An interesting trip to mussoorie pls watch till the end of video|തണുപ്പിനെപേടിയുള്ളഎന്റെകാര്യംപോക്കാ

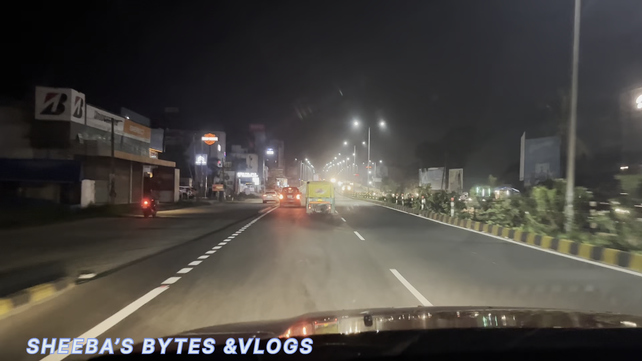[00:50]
ഇപ്പോൾ ഏകദേശം സമയം 10 മണിയായിട്ടുണ്ട്. അതുകൊണ്ട് തന്നെ ട്രാഫിക്കൊക്കെ കുറച്ചൊന്ന് കുറഞ്ഞിട്ടുണ്ട്.